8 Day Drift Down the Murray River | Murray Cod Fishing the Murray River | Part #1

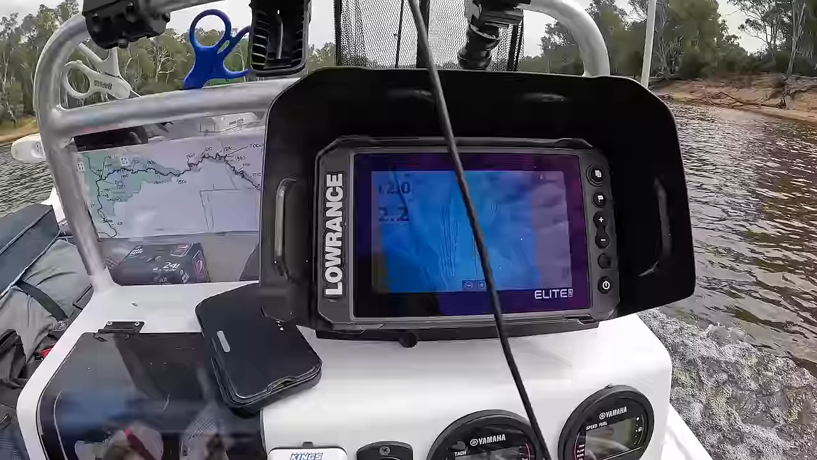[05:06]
Gradually starts to get deeper as we sort of head down,
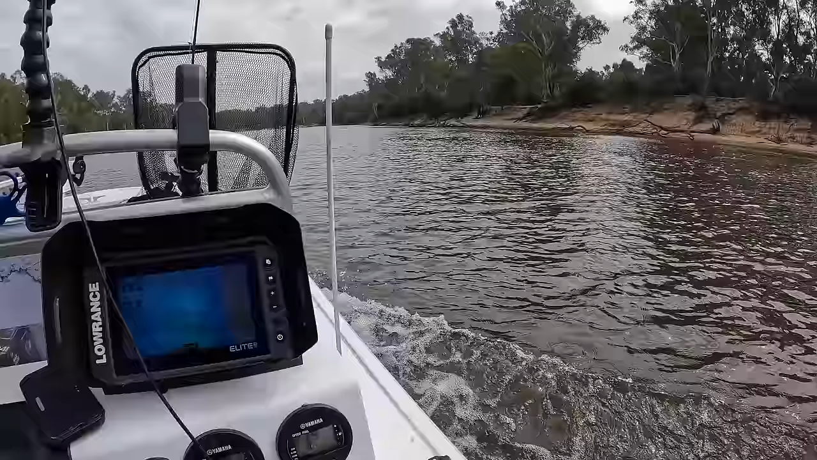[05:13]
sort of 4 or 5 k's down from here. But past that, I couldn't tell you because I've never fished it before, so it'd be really interesting.